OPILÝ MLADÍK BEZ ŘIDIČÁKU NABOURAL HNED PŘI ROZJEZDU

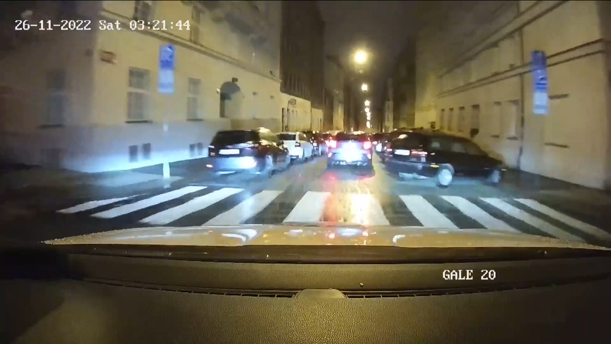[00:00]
Na ulice Letovrádská 24, vidíme tady všetky dopravní náhody, budeme provadět orientační dechovou zkousku řidiče, jo, třeba. Takže my jsme viděli, jak to řeškrtilo zrcářkem o jiné auto, ale tedy tomu řidiči skutečně upadlo zrcátko, a ještě je tu jedno teda poškozené auto, trochu má urvaný nárazník.